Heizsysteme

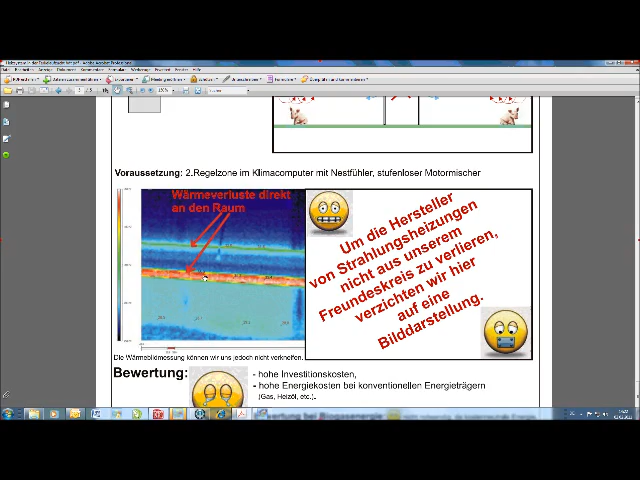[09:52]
Wir sehen hier Oberflächentemperaturen von 35, 36 Grad und hier unten haben wir gerade mal 28.
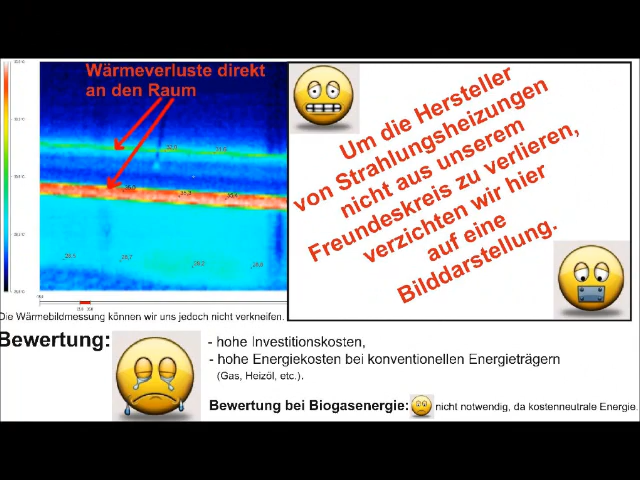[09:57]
Das ist gerade in den Anfangsbereichen häufig zu wenig, deswegen raten wir auch von diesem System ab.